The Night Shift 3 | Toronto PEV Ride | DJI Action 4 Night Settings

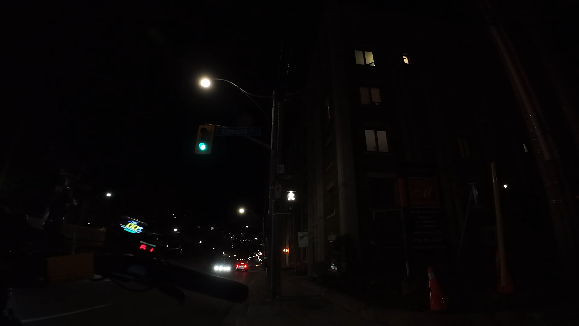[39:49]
That's where I learned the limits of this thing.
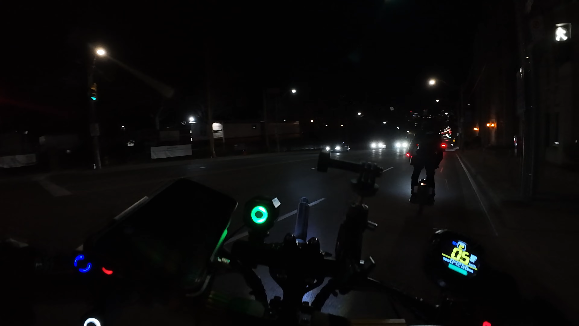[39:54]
Exactly. Like, I can go fast, but, I will shut my pants and lose a pair of trousers, but, I can go fast. Because it's scary as shit. Because there's, you look at your back, because you're going fast, and you look at your back mirror,
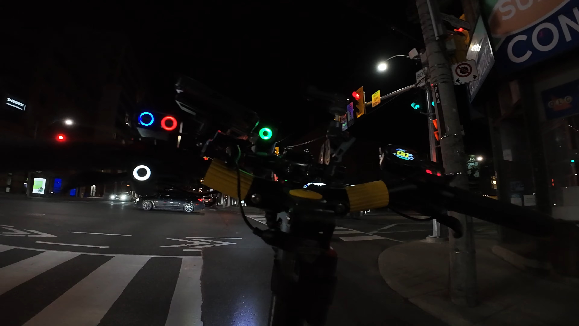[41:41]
Yeah. It was nuts. Alright, we'll just stay on this lane. You know, we have our lights. Yeah.
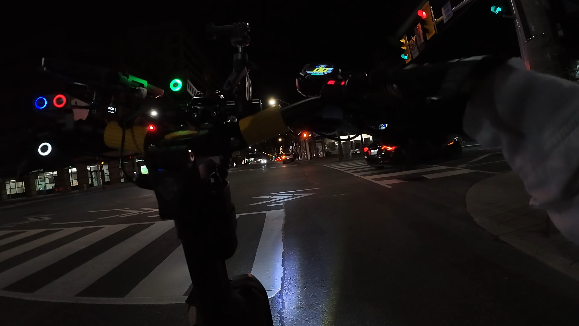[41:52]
See, that's the thing. There's a light over there. I don't know. Okay. Yeah. I concur. Yeah. Like, if we had to stop, all of a sudden, like, right at the bottom of that hill, like, we're kind of screwed.
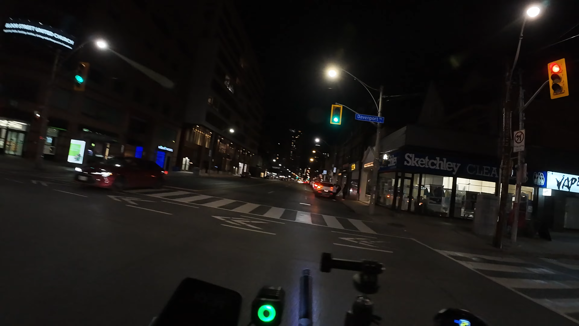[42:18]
Yeah. It's where you're at, yeah. When you're actually moving. Agreed. Hey, now you can say you did an avenue. Oh, it's fun. It's a nice little downhill. Yeah. Yeah, it happened.
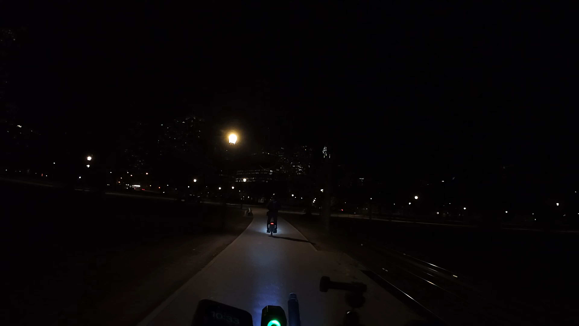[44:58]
Yeah. Oh, you know what? We were down here.
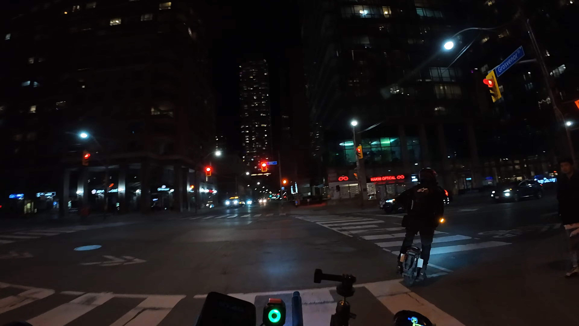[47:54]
I like that we went somewhere else, you know? Yeah, we've done some different areas for sure. Yeah. I guess we can't go that way. Should we cross there so we can go that way? Okay. Oh yeah. I follow you.
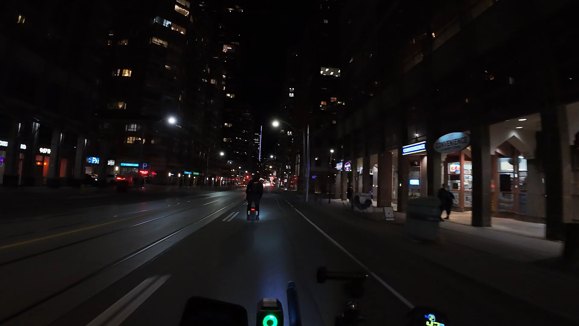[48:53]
There's a car coming. Yeah. Oh, yeah.